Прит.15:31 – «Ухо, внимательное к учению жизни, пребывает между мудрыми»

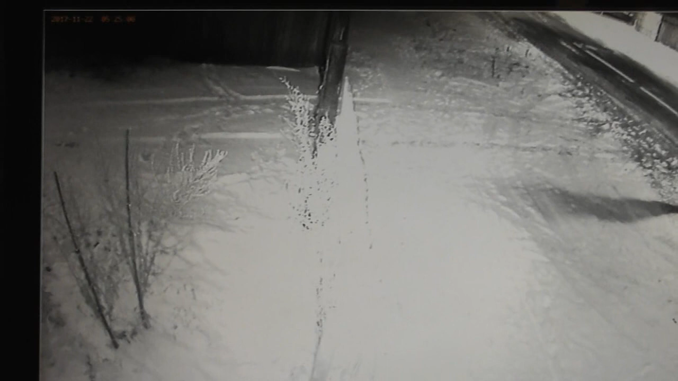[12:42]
они колышется значит на улице ветер нет гляжу сломали убрали но то я пошел тогда там растет как полынь здесь и вот набрал ведь она колышется это у меня как запустая запускает воздушные шары верхние слои атмосферы узнают я не знаю там как их называют сегодня это метеорологические станции или как а у меня вот я навтыкал их вдоль забора забор закрытой тут видно вот задвижка